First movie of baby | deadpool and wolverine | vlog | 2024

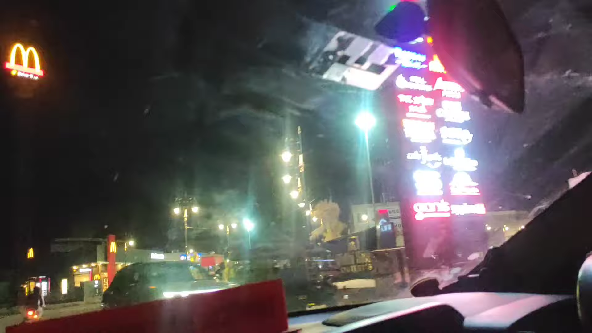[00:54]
हम लोग पहुंच चुके हैं पीवीआर मॉल, रिद्धि सिद्धि मॉल है पीवीआर, यहाँ पे वो सिनेमा है।
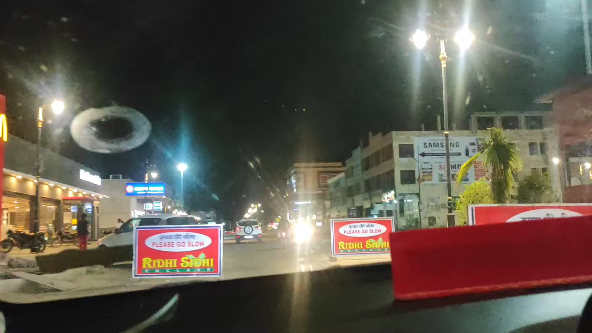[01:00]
तो हम लोग यहाँ पे पहुंच गए हैं। वाओ, व्हाट अ व्यू! ऐसा लग नहीं रहा है कि हम मतलब नाइट के 11 बजे आए हैं, रात के। बहुत ही ऐसे चहल पहल है।